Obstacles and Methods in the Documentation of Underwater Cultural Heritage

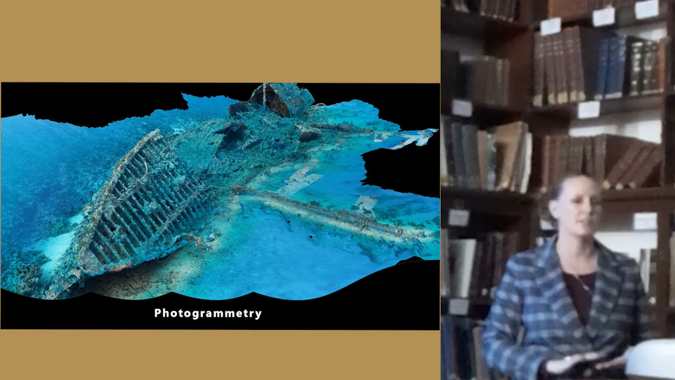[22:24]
Photogrammetry is the process of taking thousands of photos of a site that loosely overlap, thank you so much,
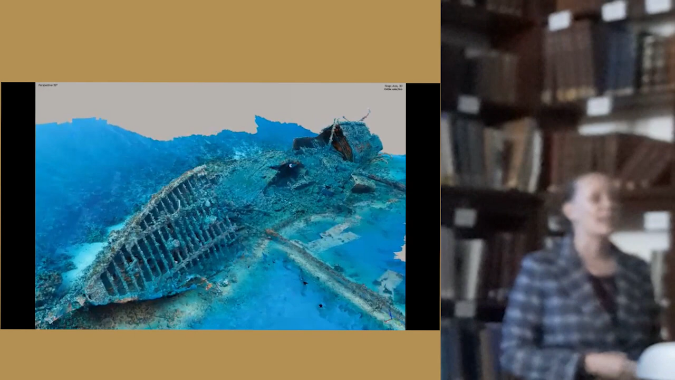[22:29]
and using a computer program to be able to create cloud points from all of the photographs that pick out the same common data points,
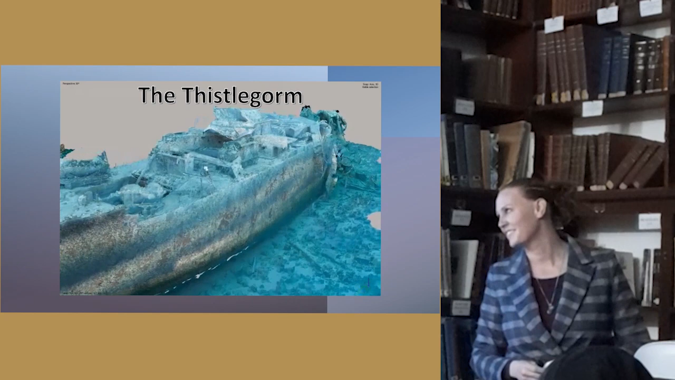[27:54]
That's art right there, guys. But as you guys can see, there's much more detail accessible with a photogrammetric model.
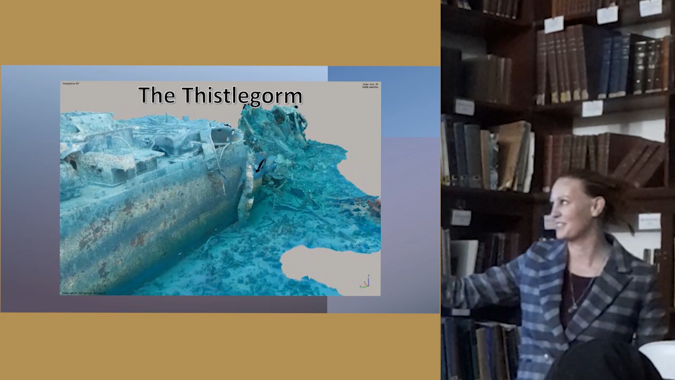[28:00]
Now this is a flyover rendered video. So if you go on the Thistleworm project, you can go in and you can dive inside every portion of this wreck.
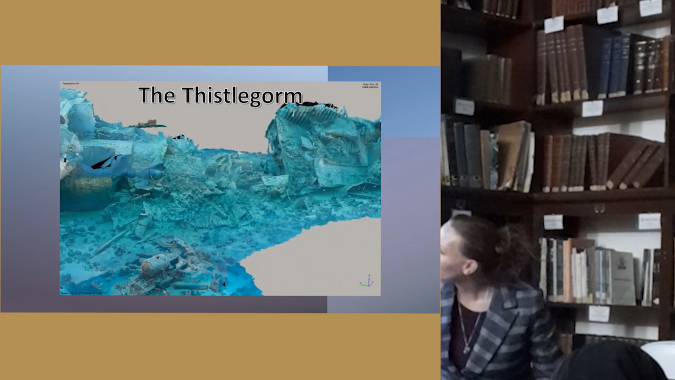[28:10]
You're not limited to what photography and videography shows you. And furthermore, with photogrammetry, as long as it is done correctly,
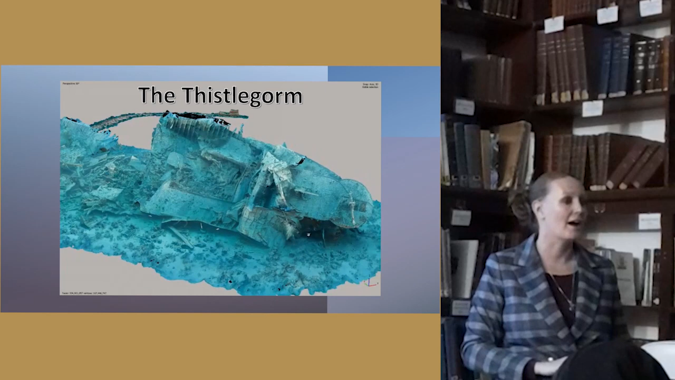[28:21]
you have the appropriate scale, which means if you're a researcher and you want to know what is the length of the anti-aircraft guns, you can get that information just by going to the 3D model.
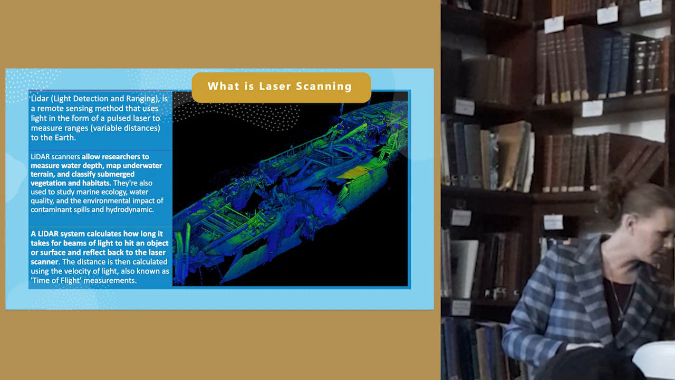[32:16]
Moving on, we're gonna go on to something called laser scanning. So does anyone here know what REC this is? Anyone? I was gonna say there's a Celine Dion song about it. I'm pretty sure you guys all know that one. Well, this is the Titanic. Yeah, I was gonna say, it's the Titanic. And this was actually done a couple of years ago with a method called laser scanning. Now, laser scanning is a new technology that is used mainly with terrestrial archaeology, but it's moving underwater, which is great.
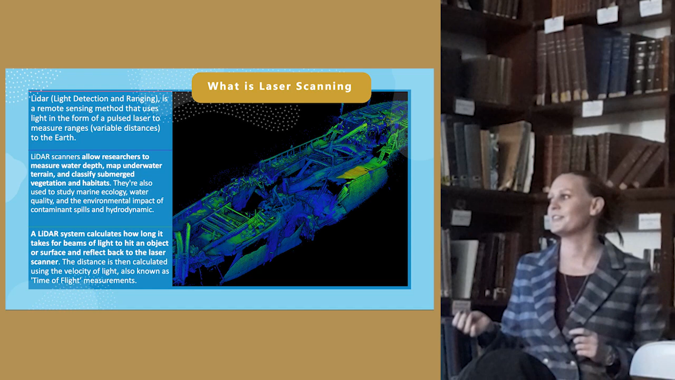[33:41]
and how long it takes to get back is how it's able to determine the depth, the distance, or the measurements. It's really cool. So it calculates how long the beams of light take to hit an object on or the surface and reflect back to the laser scanner. The distance is then calculated using the velocity of light, which is also known as the time of flight measurements.
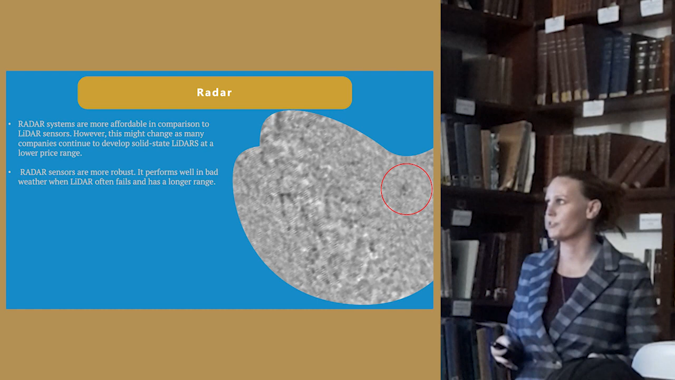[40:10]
However, this might change as many companies are continuing to develop more solid-state LiDARs at a lower price range. We have a radar scan here, which it's even more difficult to see what we're looking at.
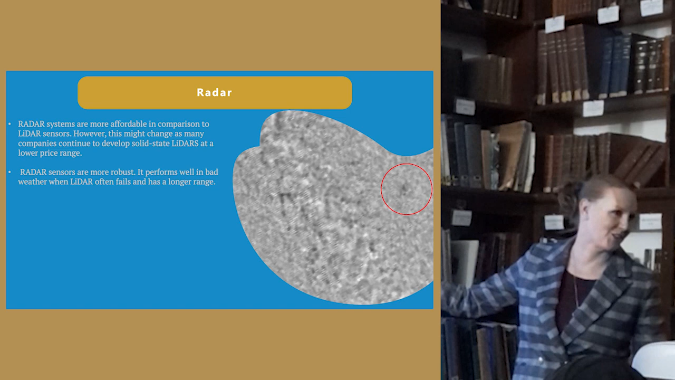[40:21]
However, radar sensors are very robust, they're very durable, and they perform well in bad weather when LiDAR can often fail.